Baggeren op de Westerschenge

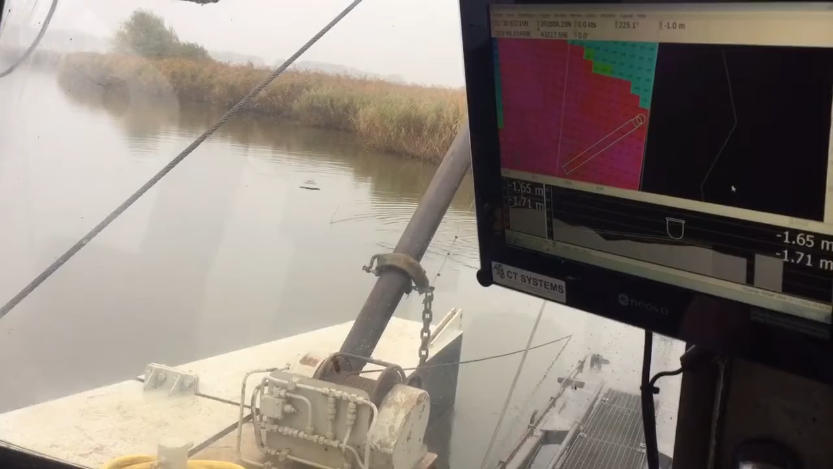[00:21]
Dan hoef ik niet de hele tijd op dat scherm te kijken, want dan hoor je ook een beetje... Ja.